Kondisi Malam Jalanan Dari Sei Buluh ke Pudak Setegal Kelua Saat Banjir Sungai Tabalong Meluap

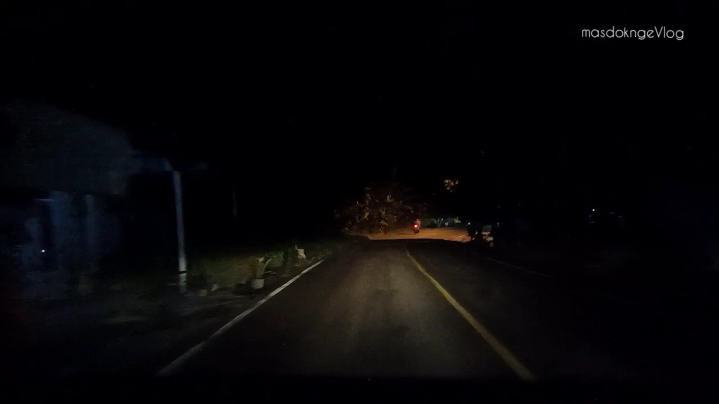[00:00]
Ya selamat malam sahabat masuk ngevlog Ini kali ini kita dari Arah Tanjung ya malam ini Dari perbatasan Nguara arus dengan keluar Tempatnya di Murung Karangan ya kita masuk Desa Sungai Bulu ya Kita mau melihat bagaimana situasi Jalanan yang sampai Ke arah keluar ya
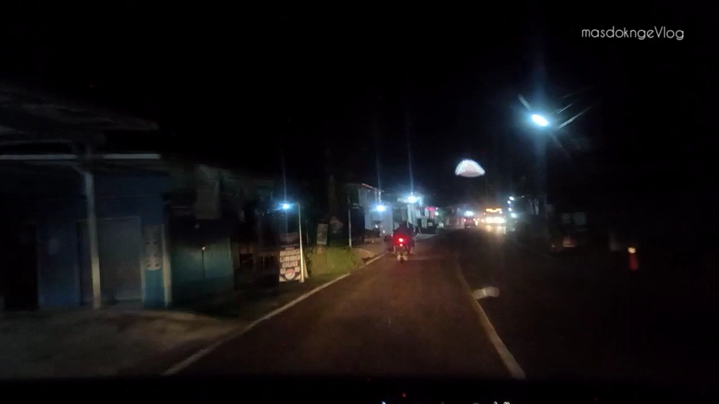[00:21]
Kondisinya banjir Sungai Tabalong meluap di beberapa Titik itu tadi di Sekitaran di bawah Pas dari jembatan Mantuil atau clever mantuil
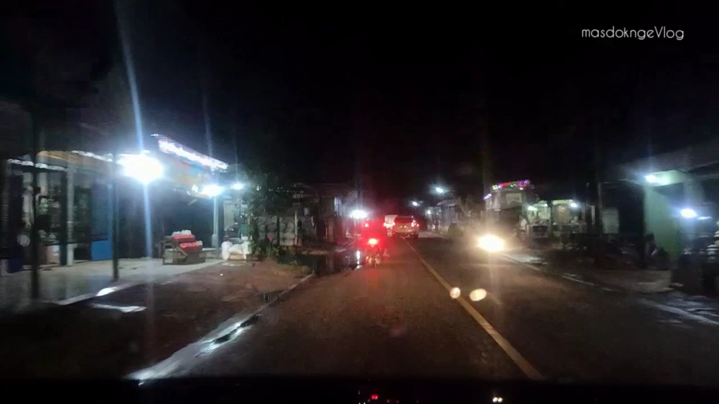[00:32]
Sangat dalam sekali ya sehingga Sepedah motor yang jenis Matic memang disarankan Tidak melewati jalan tersebut Lewat muara arus ini ya Karena banyak
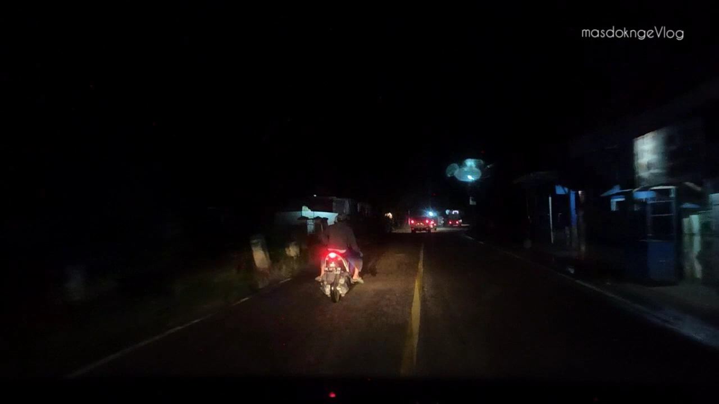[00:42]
yang mokok atau Mati waktu digangan Sangking dalamnya ya sekitar Mungkin selutut lebih Kondisinya bisa dilihat di video sebelumnya Tadi oke kita akan Mencoba melihat beberapa titik yang Tadi siang kita buat juga Yang dari arah pasar ke luar sampai Ke perbatasan Dengan muahara Situ tadi ya Kondisinya siang tadi masih belum Melubir ya Air sungai Tabalong Ini kita lihat malam
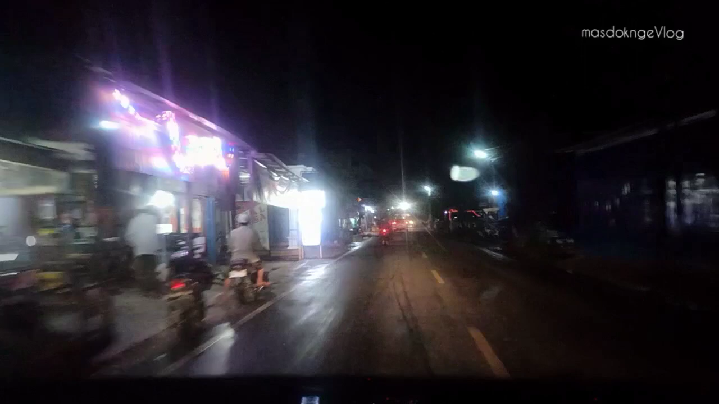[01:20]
kita lewat Kondisi masih aman Belum melubir Coba kita cek Ini kebetulan kita pulang dari Arah Tanjung menuju ke luar Kondisinya seperti apa Di titik-titik yang biasanya melubir Untuk jalan yang di depan ini lurus Ini sudah Terendam ya Jalan lama Tinggiran sungai terendam Sudah yang di sungai bulu Pasar sini
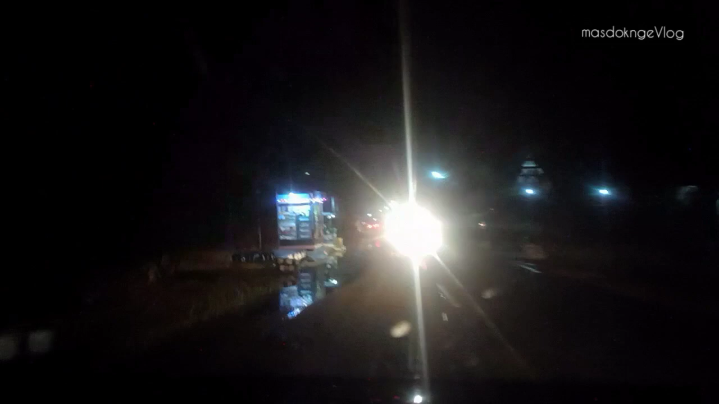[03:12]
Nah disini Ini sudah ada yang lewat Ternyata Yang sebelum Berbatasan Sebelum Sekolah Sungai Buluh Ya Sudah Melubir Ternyata Air sungainya Satu Lumberan Titek Pertama Ya Masih bisa Dilewatin Ini pas Sebelum Dari Sekolah Sungai Buluh SD Sungai Buluh Ya Sudah Melintip Setengah Jalan Yang dekat Dengan Pelanggar
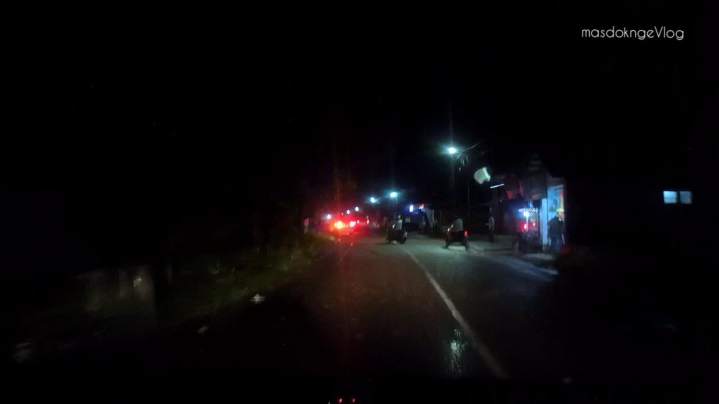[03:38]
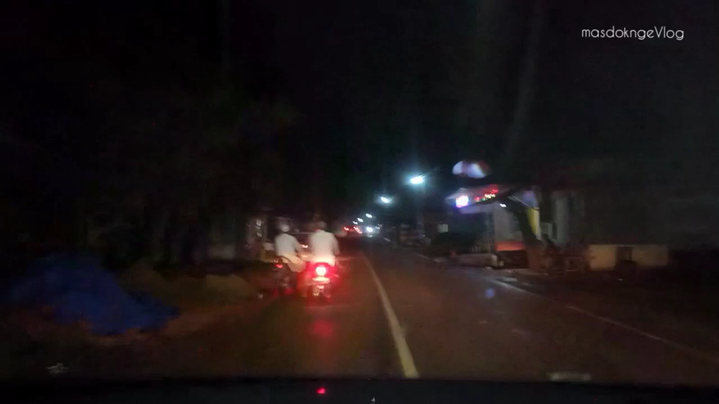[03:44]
Oke Kita Masuk Kita Lihat Wah Terlihat Di depan Sana Sudah Terdapat Lumberan Sudah Meluber Memang Di titik Sini Titik Yang Paling Pertama Kalau Misalnya Banjir Selalu Menjadi Titik Pertama Yang Meluber Terdalam Dan Bisa Disiring Segera Yang Sebelah
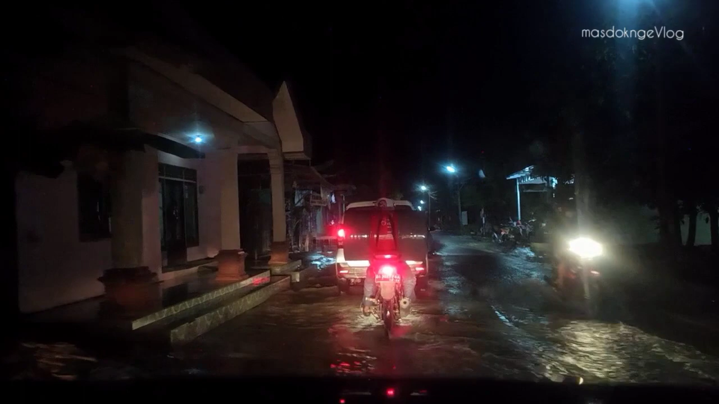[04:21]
Ya Disini Memang Titik Titik Yang Selalu Banjir Pertama Meluber Ya Nah Pas Disini Ini Sangat Deras Sekali Biasanya Ini Tadi Siang Masih Sedikit Aja Masih Sedikit Aja Terpantau Luperanya Bisa Dilihat Di Video Sebelumnya Ya Ini Sekarang Sudah Hampir Sepanjangan Yang Disini Mulai Dari Perbatasan
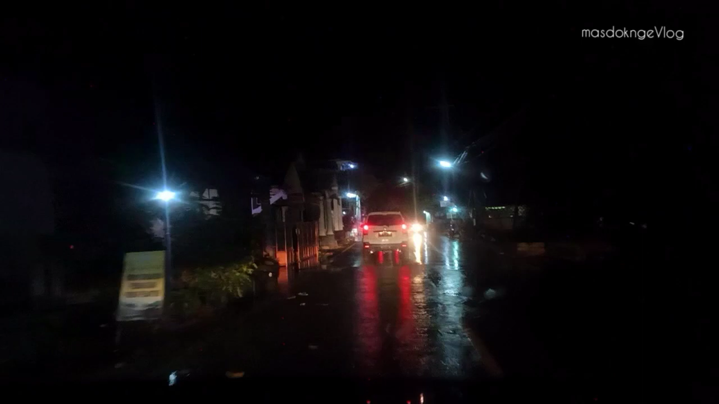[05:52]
Disini Sudah Biasanya Setelah Ditik Disini Di Sekitaran Yang Rafa Kucal Yang Siang Tadi Belum Terpantau Lumber An Kita Lihat Malam Ini Jam Delapan Seperti Apa Kondisinya Dari Arah Tanggung Tapi Masih Bisa Dilewatin Kendaraan Roda 4 maupun Roda 2 Kecuali Yang Di
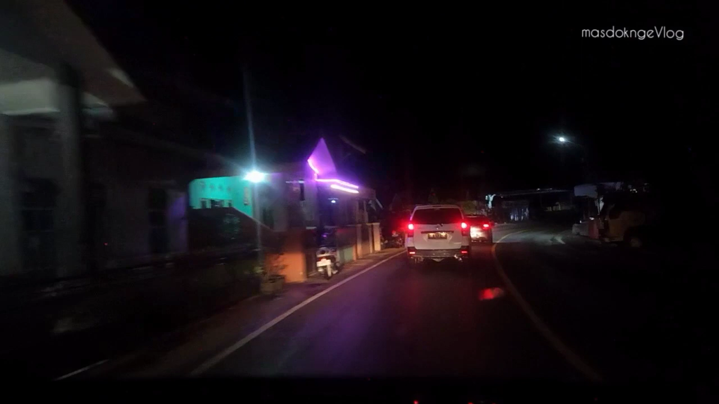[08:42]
biasanya pasti pojokan titik pojok sini ini masih mengintip saya kemudian cepat surut tidak tambah dalam air artinya tidak hujan di bagian utara harway caro marauya
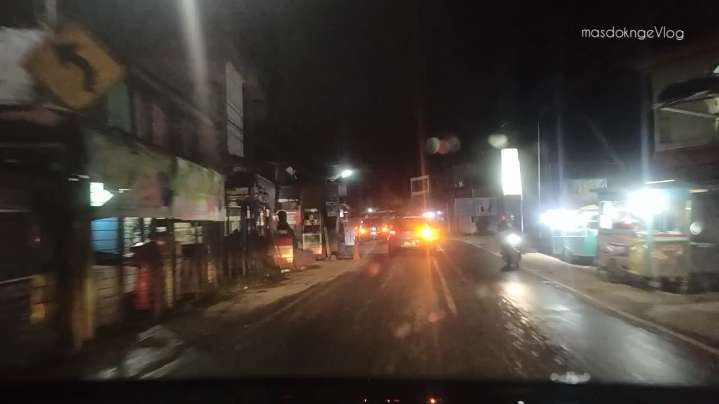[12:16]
Masjid Arida keluar keluar ya pare-pare aman jadi biasanya sini ini melukir juga ini masih terpantau amannya cukup tinggi dan tidak sampai lewatnya biasanya lewat dari mie ayam rosi sini karena sudah ditinggikan ya jadi nggak bisa lewat situ lagi akhirnya tertutup kemungkinan yang area di belakang sana malah yang terendam
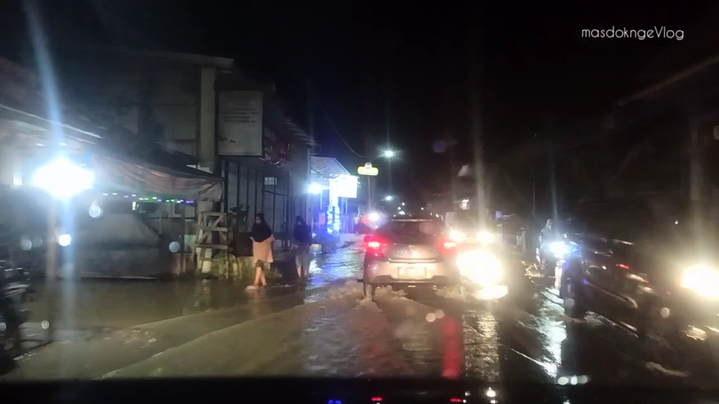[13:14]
dalam nih cepat safety bagian dengan jalan kedontong yang ada tadi video masjid sore siang-siang yang tadi pantauan di jembatan kedontong ya bisa dilihat merintik harinya kita sampai di muda setegal ya pare-pare mungkin itu tadi ya perjalanan dari sungai buluh sampai di muda setegal sini aja ya seperti itu